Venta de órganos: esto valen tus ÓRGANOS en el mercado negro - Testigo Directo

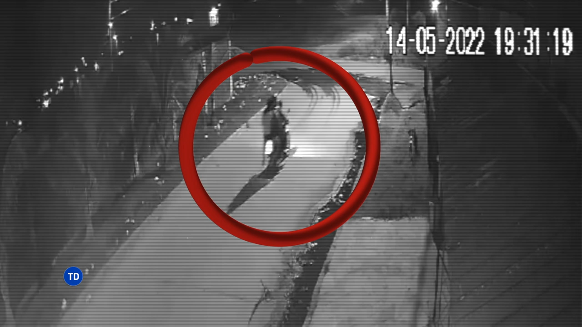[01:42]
A bordo de motos, dos sujetos se la querían llevar.